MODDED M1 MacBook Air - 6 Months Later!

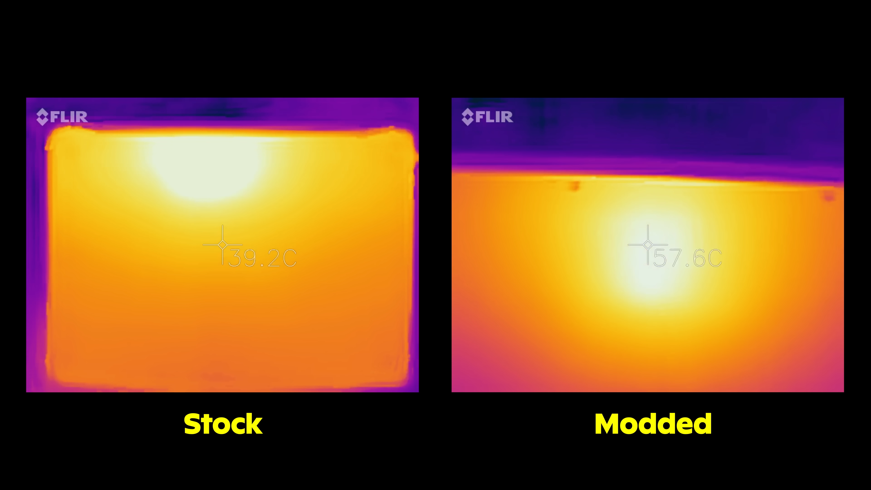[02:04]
So you would have seen in the original video, the stock chassis gets up to about 47 degrees Celsius when rendering. So under a large load. And then once the machine has been modded, this actually increases by about 10 degrees to anywhere from 55 to 58 degrees Celsius, right on the back here where the heatsink is located.
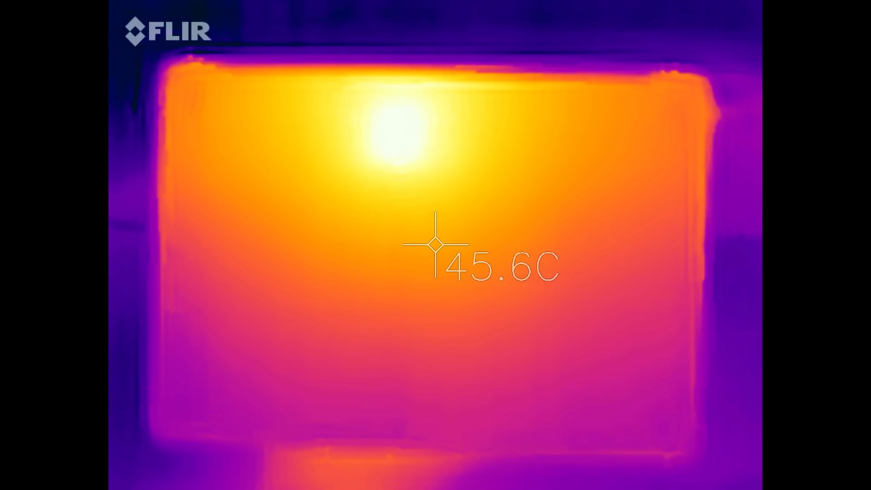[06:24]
On screen: spot 45.6°C
You're not exactly going to burn yourself, but if you have your hand or thigh on the back of that Mac while it's rendering something at close to 60 degrees Celsius,
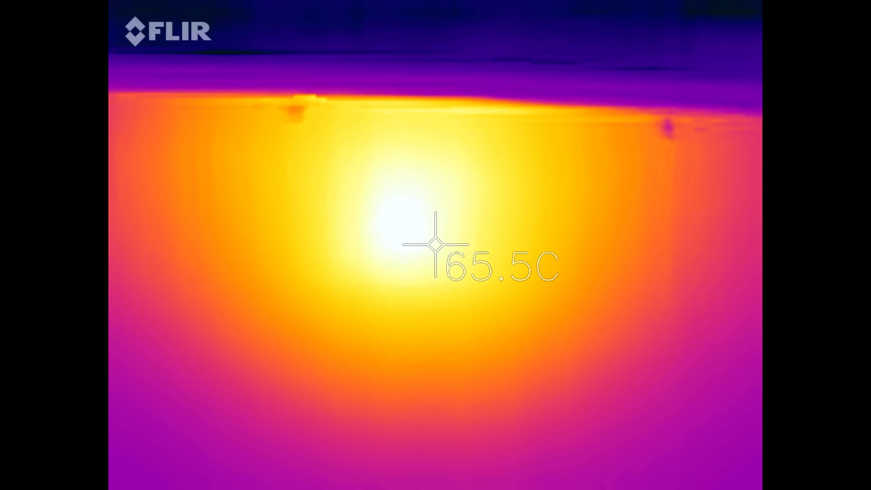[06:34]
On screen: spot 65.5°C
it might take 15 to 20 seconds,
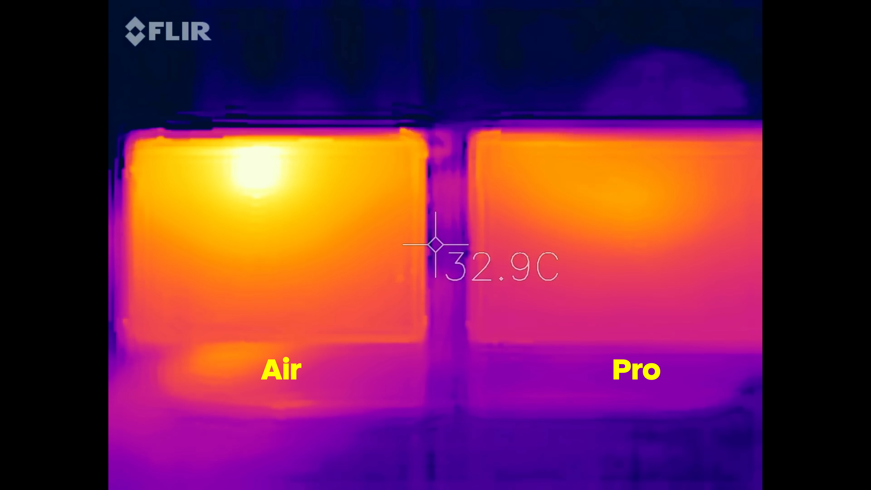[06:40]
So Apple definitely does not want to be liable for anything like this, which is why from the get go, they did not include this.
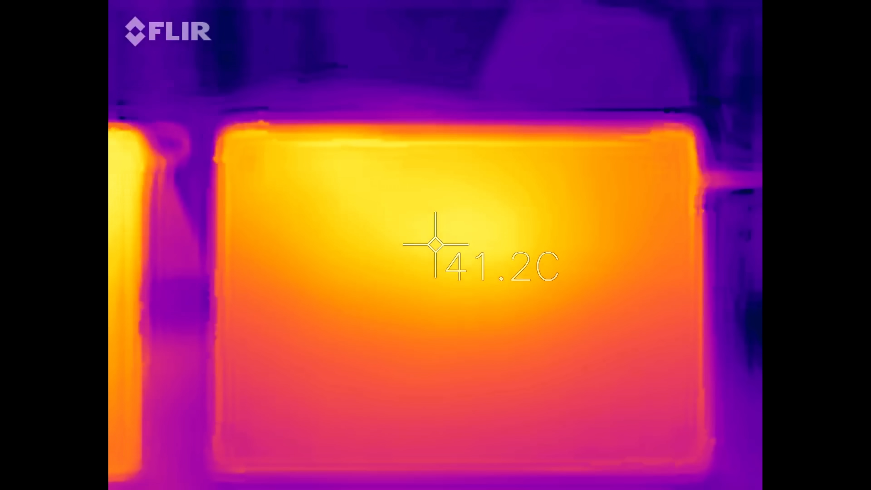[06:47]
On screen: spot 41.2°C
And that's why it was designed the way it is. Yes, you will lose about 10 to 15% of the performance, but then the actual back chassis of the Mac will remain relatively cool,